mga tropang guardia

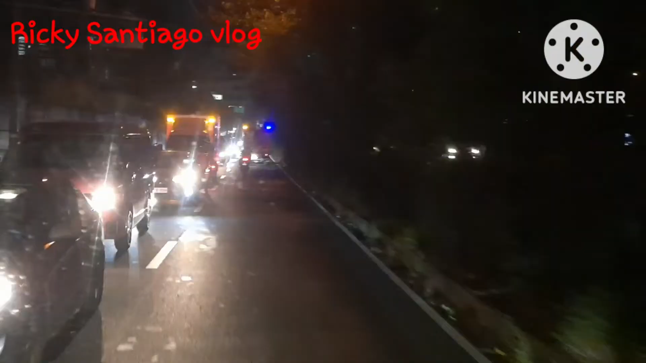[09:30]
let's go let's go yan na mga guys dito na tayo sa may yan biglamor up ah guys traffic guys traffic dito sa ano
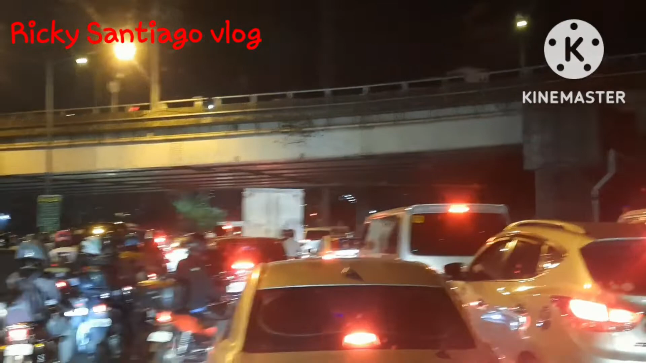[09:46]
papuntang bonifacio port bonifacio guys pag itong dumiretso ka